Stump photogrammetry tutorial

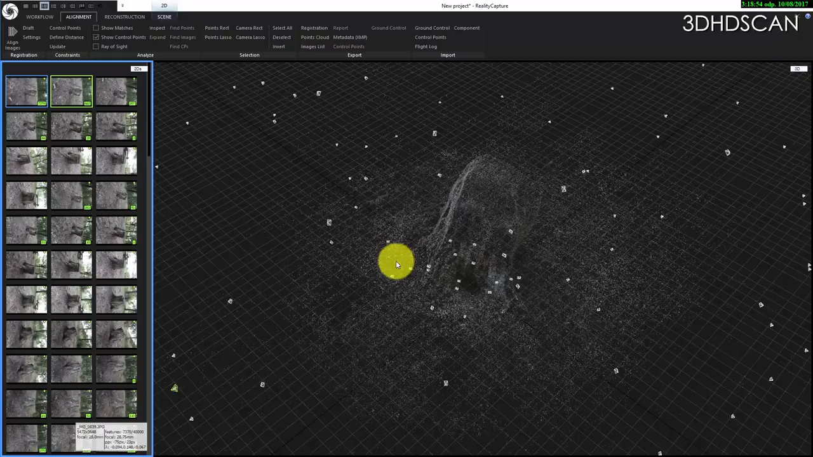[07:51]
As you see, aligning images took roughly about 2 minutes.
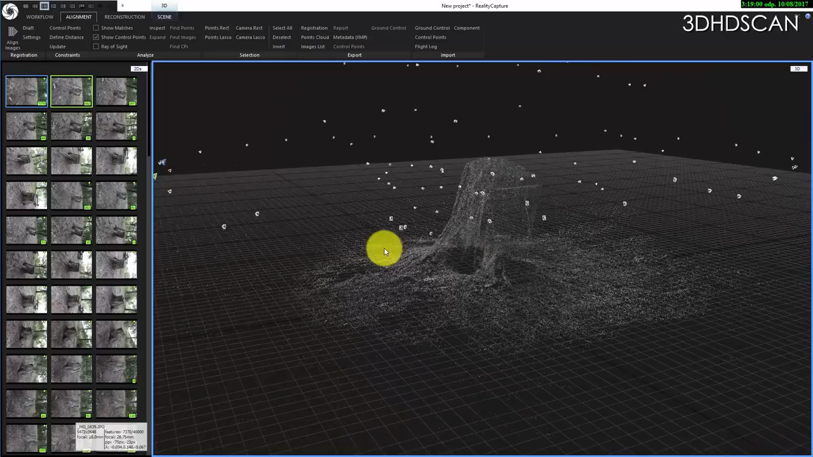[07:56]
And now we have a position.
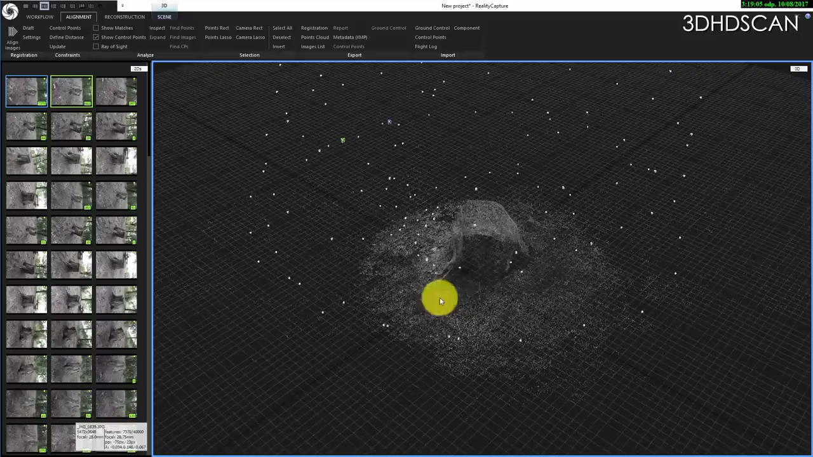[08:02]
You see a position.
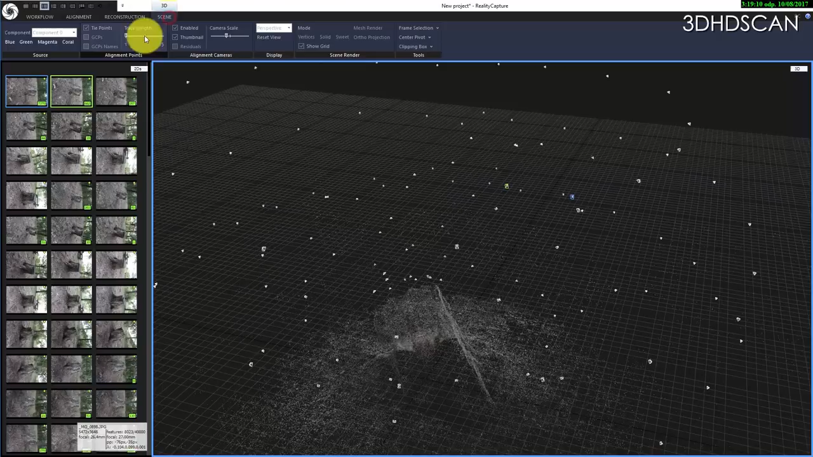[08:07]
I can make bigger cameras.
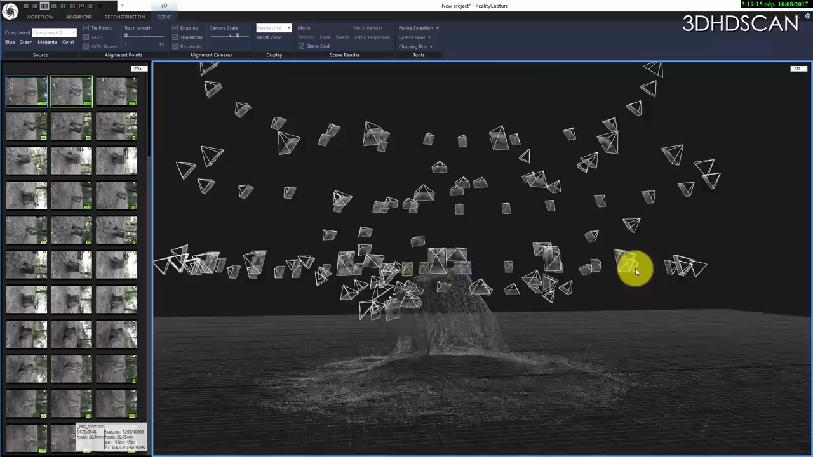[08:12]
So, software has computed all the position of the camera in the scene.
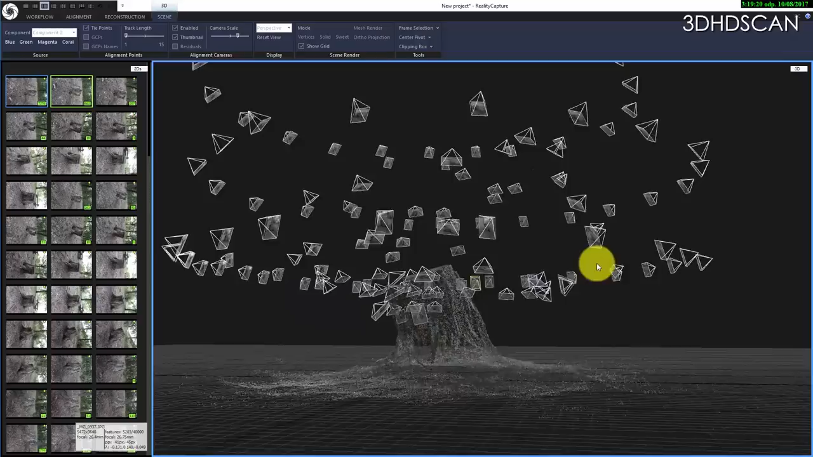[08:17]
And now we can choose
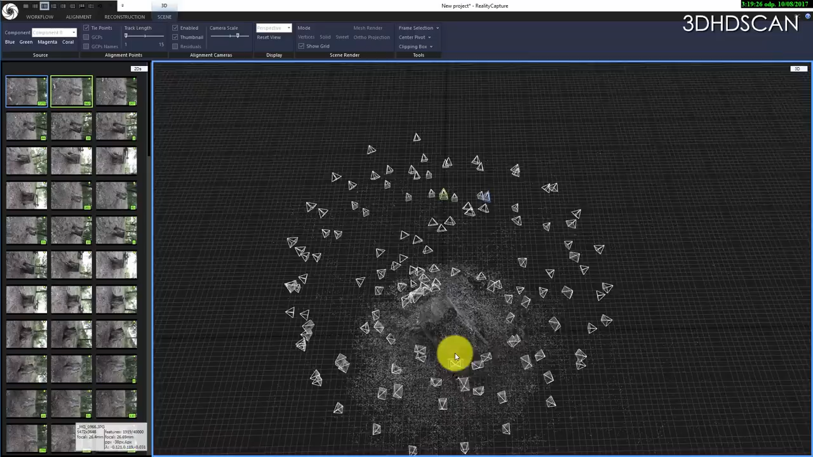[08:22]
what exactly volume will be computed much more better way. But this is only preview. So, it will give you something like an overview.
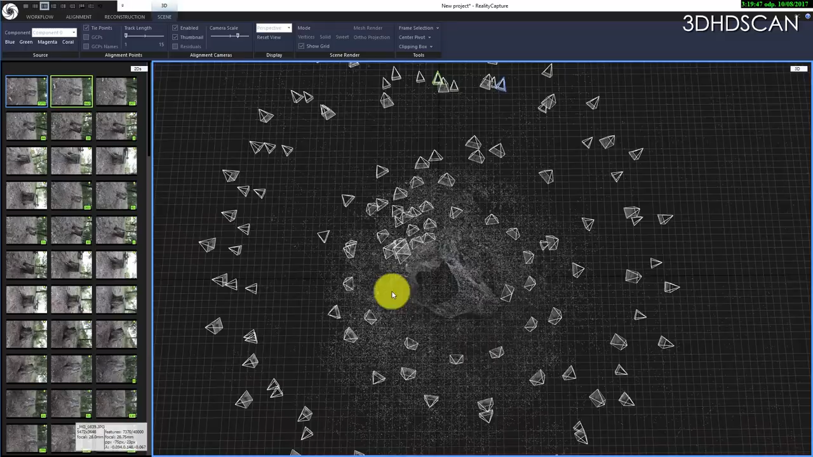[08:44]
So, next step. We go to reconstruction. And we set.
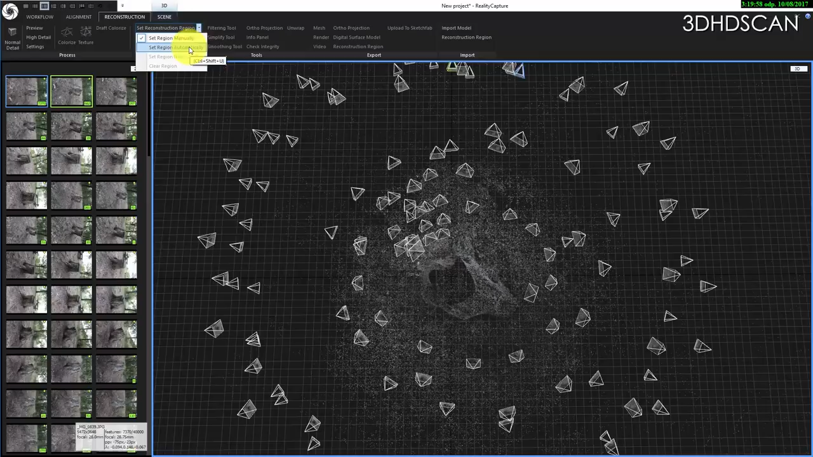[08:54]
We can choose better automatically and manually. Regium.
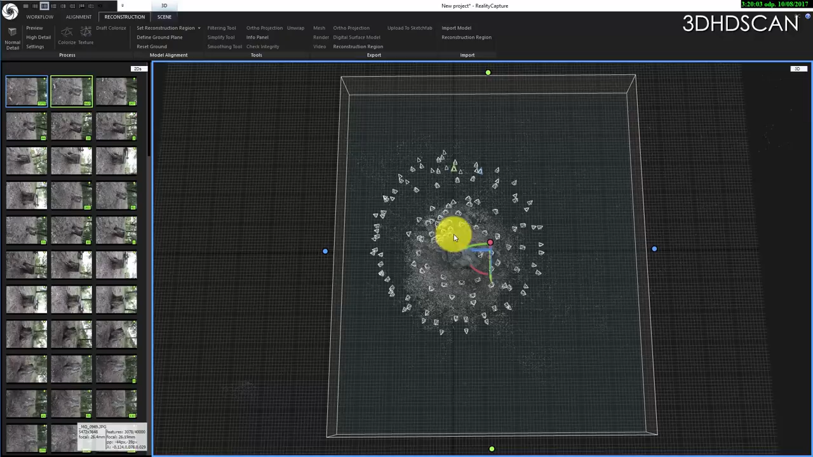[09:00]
Which will be next computed in much better resolution.
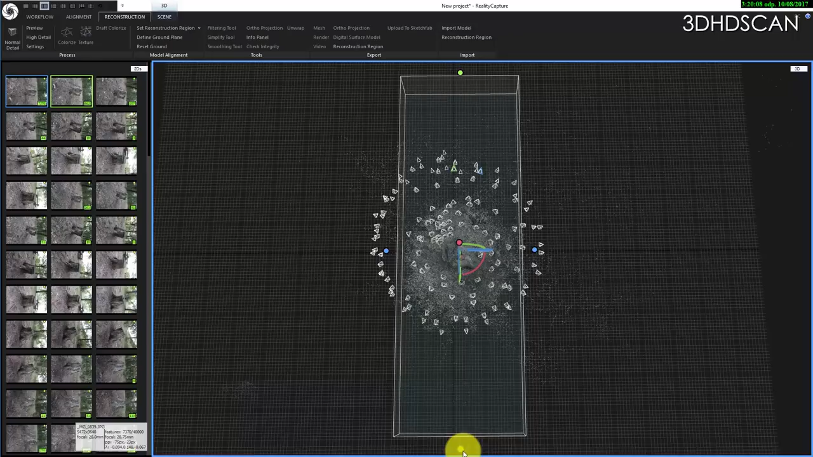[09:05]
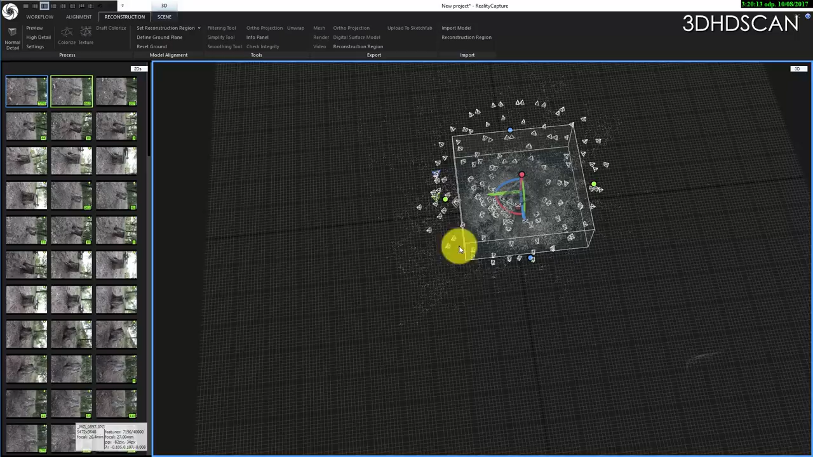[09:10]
So, let's see.
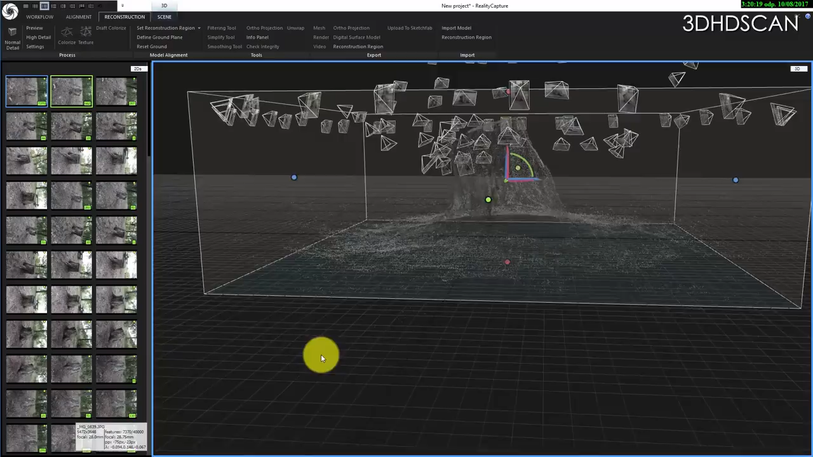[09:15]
I need everything to have inside this box.
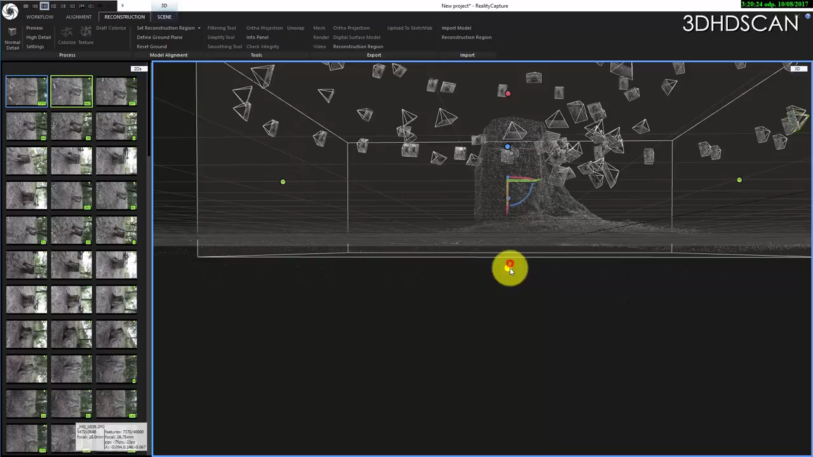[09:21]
And I can adjust by clicking the handles.
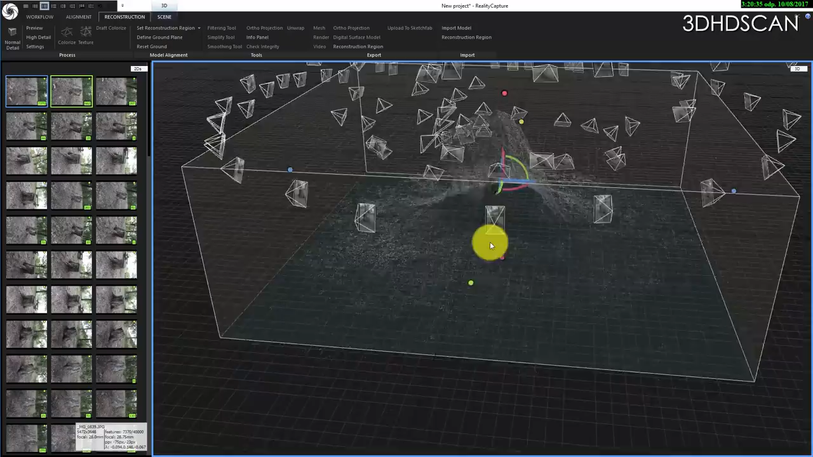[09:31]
So, now I'm happy. So,
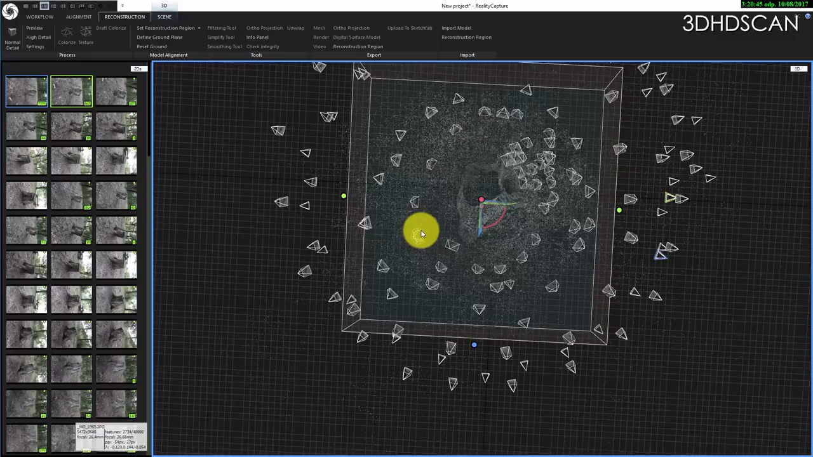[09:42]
now I'm happy. So, now I'm happy. And I can choose between a few settings.
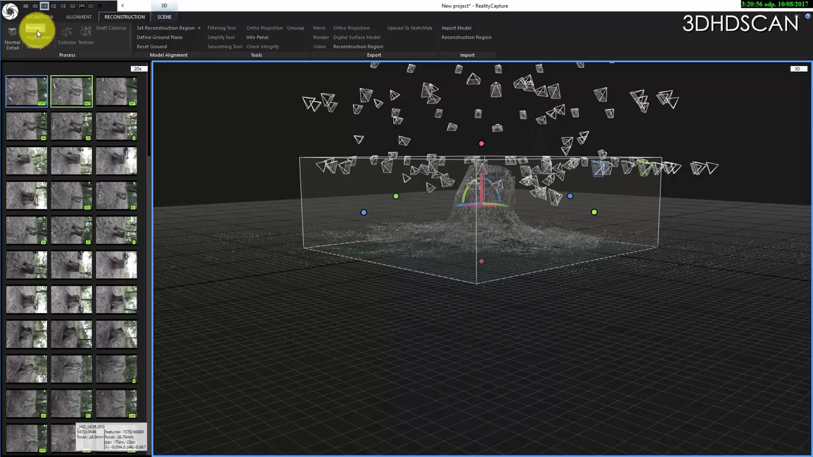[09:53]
Preview will be generated very easy and very quick.
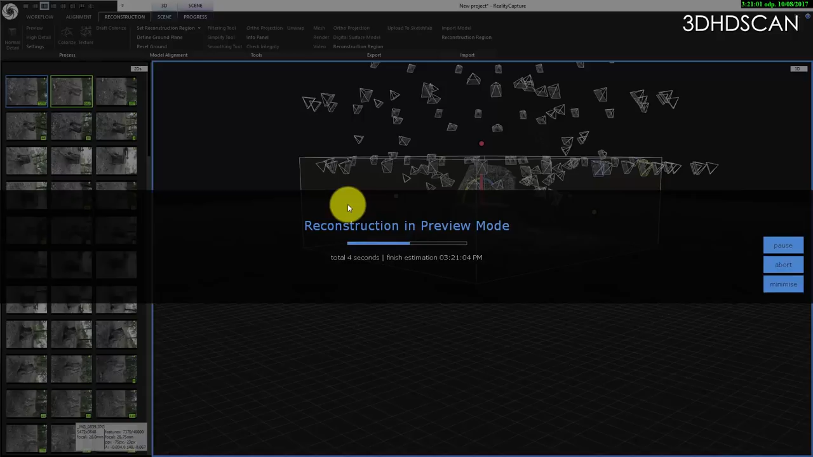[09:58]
But the result is not so good.
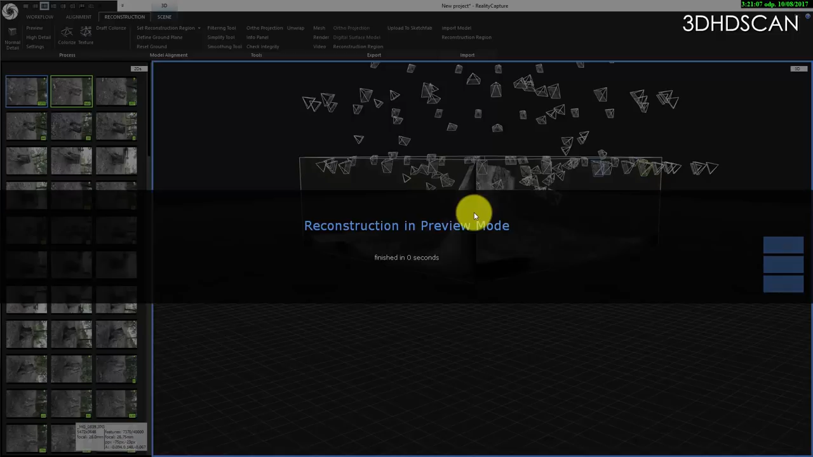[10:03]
So, let's do the preview. Looks nice.
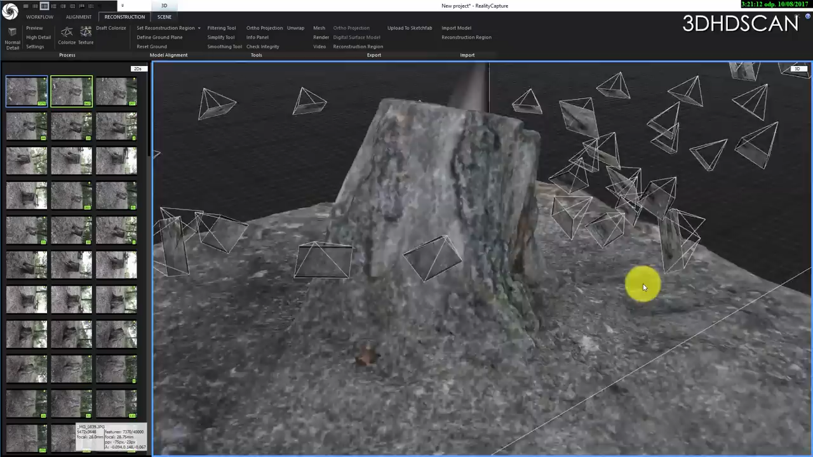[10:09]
But it's slow. Or we can select normal or high detail.
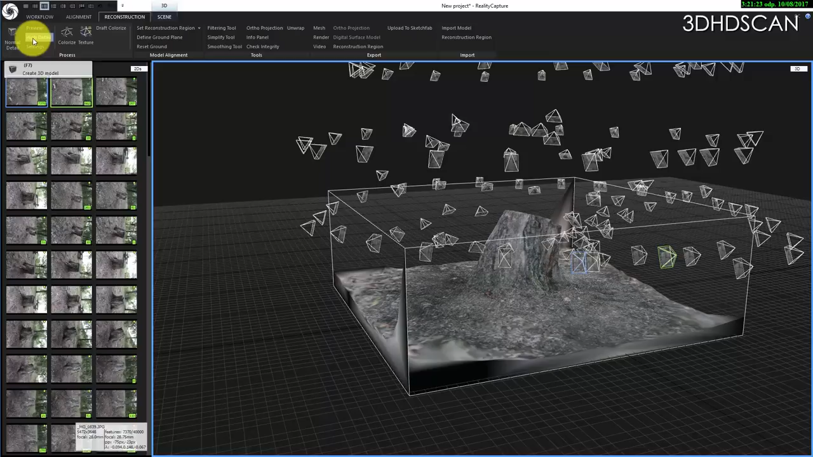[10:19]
I usually select normal detail. And it will now start computing
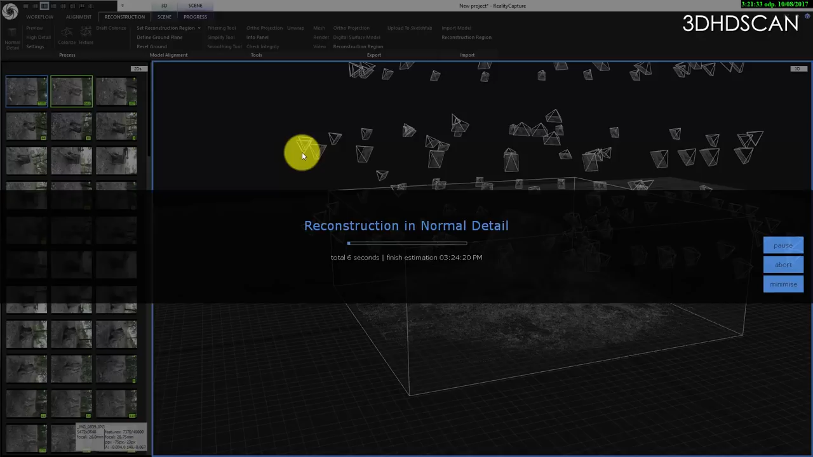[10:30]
much more better result.
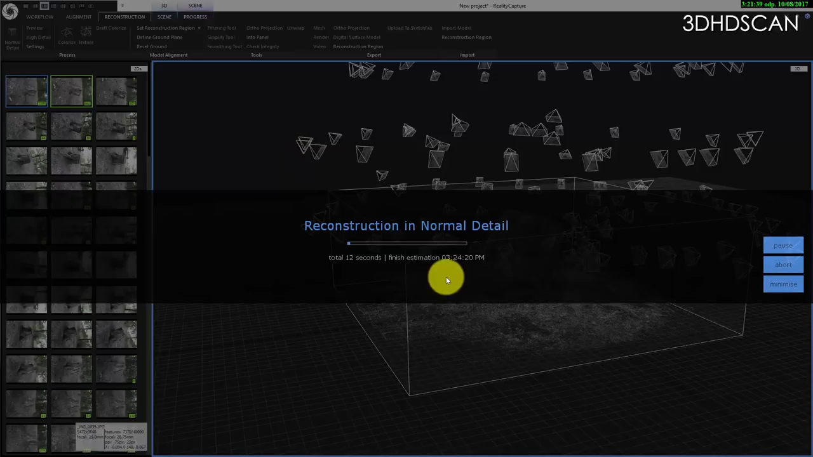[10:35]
And there is it.
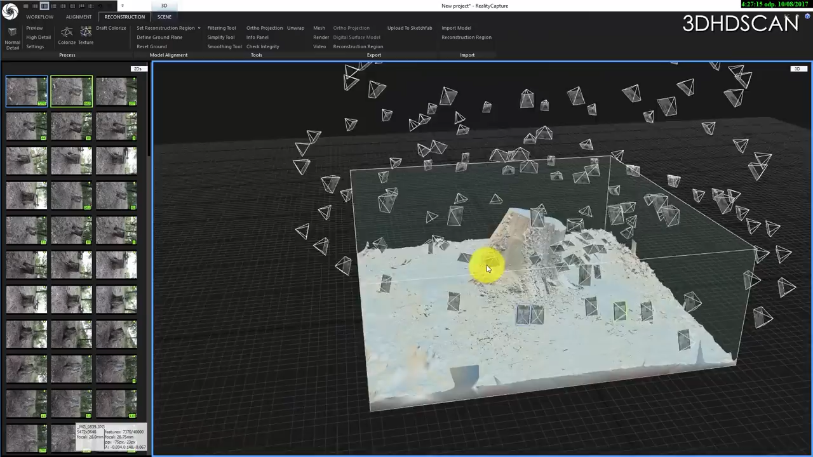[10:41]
Now we see the full high resolution model.